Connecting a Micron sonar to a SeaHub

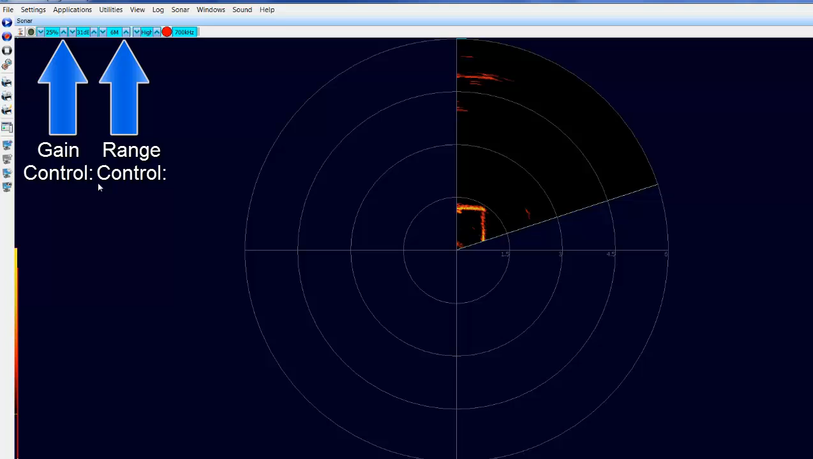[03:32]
After a brief interval the sonar will display an image on the screen.
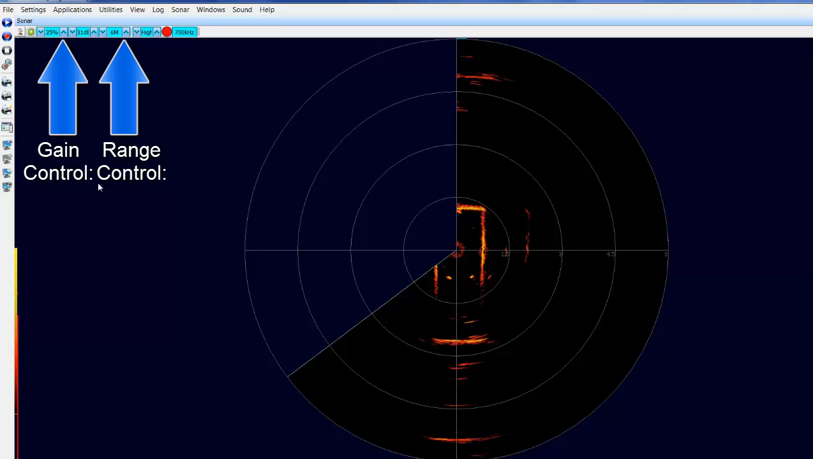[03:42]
Now you can set your range and gain settings to your desired values. That was connecting your Micron to a C-Hub.